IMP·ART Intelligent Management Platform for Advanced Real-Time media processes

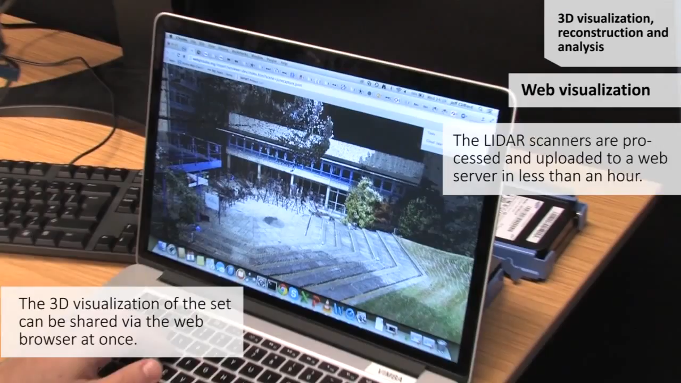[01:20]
and then we've dumped it into a point cloud.
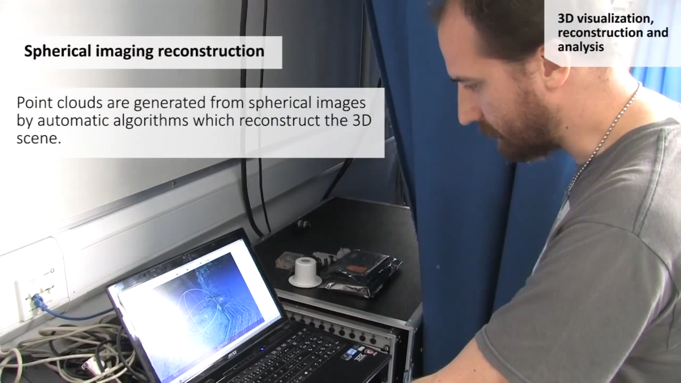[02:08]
We have five of those stereo scans, and we feed them to an automatic algorithm that
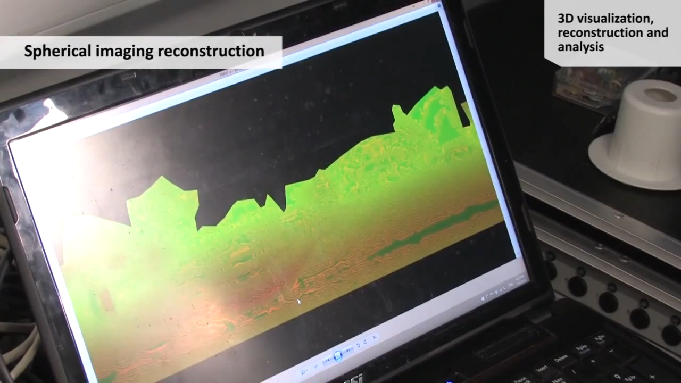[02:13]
merges them together from different positions.
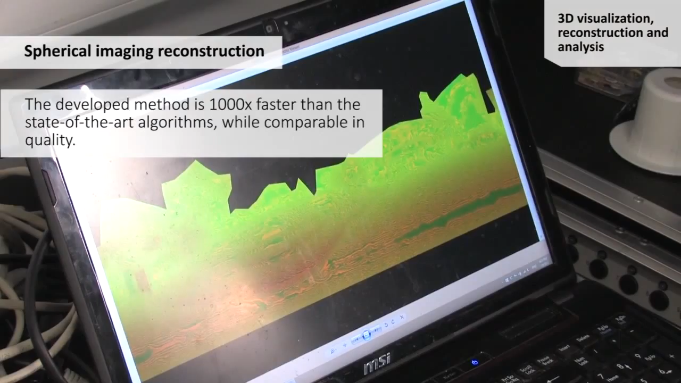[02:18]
And in the end, we have some kind of point clouds from those spherical cameras.
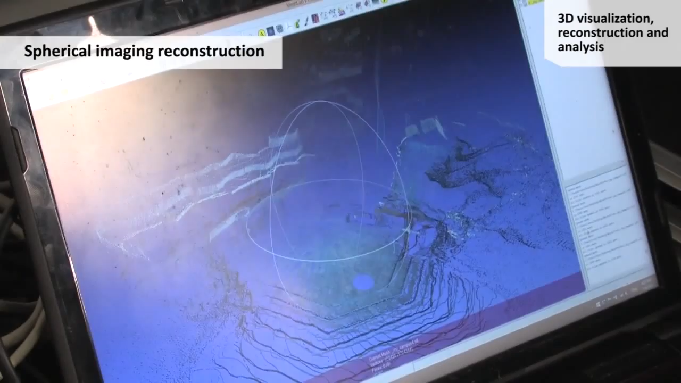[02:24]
And as you can see, I can add another scan from different spherical cameras.
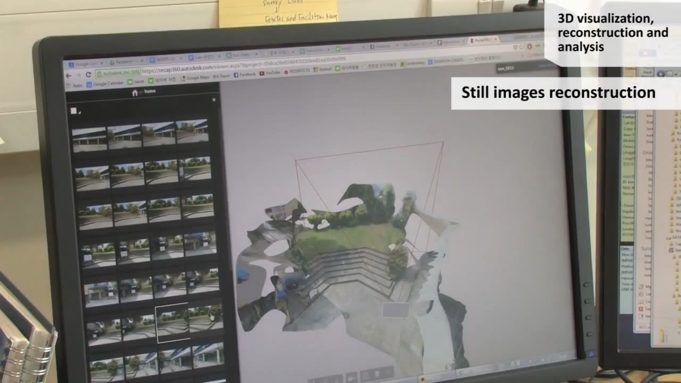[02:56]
This point cloud is actually colored bullets, and the orange on that means high precision, and the violets mean low precision.
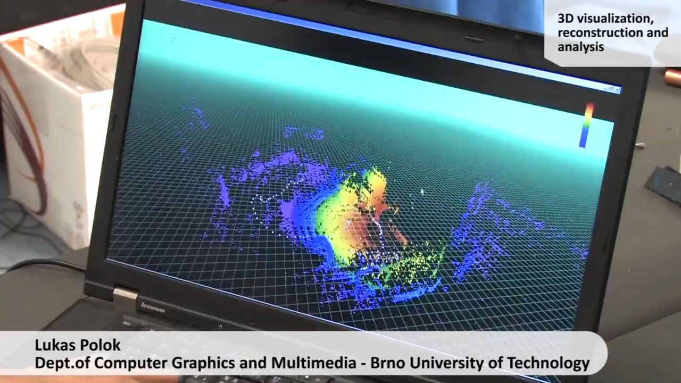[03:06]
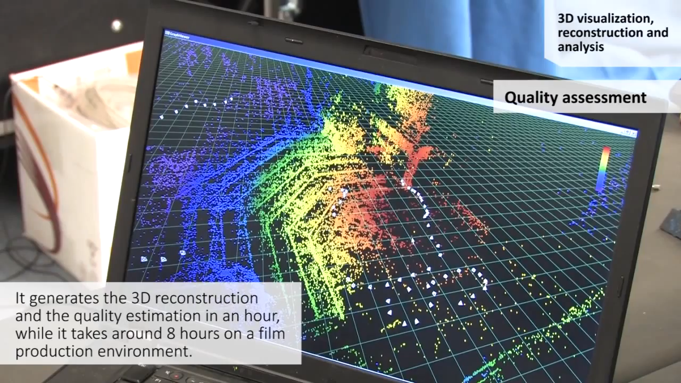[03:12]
I can actually see that the capture area is captured quite well, along with some buildings,
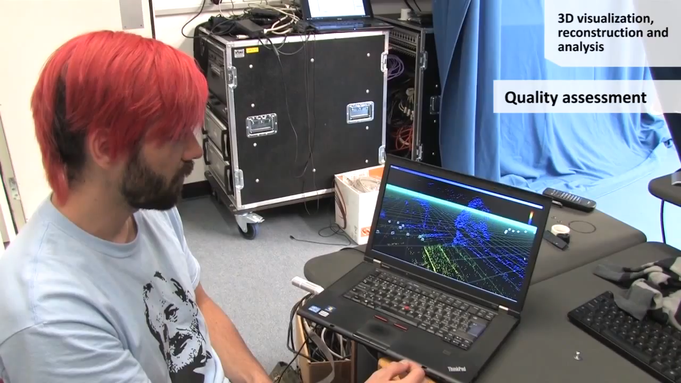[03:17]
and the bushes in the background are not captured so well. All these 3D reconstructions can be registered together in one 3D scene and shared via the web.
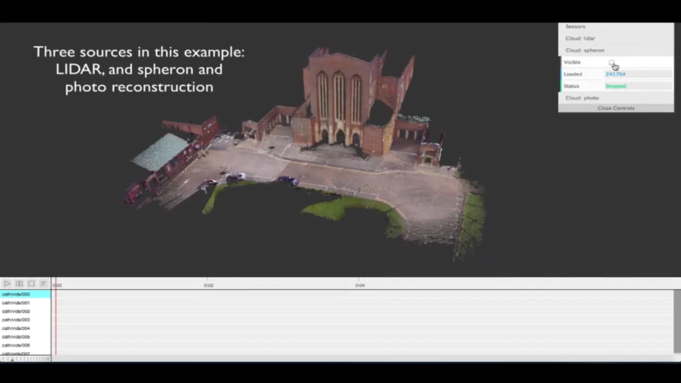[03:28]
Once the video from the cameras has been ingested, it can be added to the 3D unified scene and visualized.